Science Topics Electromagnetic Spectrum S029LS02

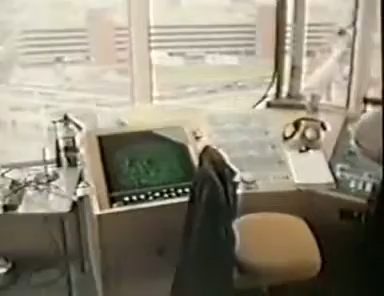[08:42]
here the pulses from the ground radar are reflected back off taxiing aeroplanes and this echo can show the controllers the exact position of each plane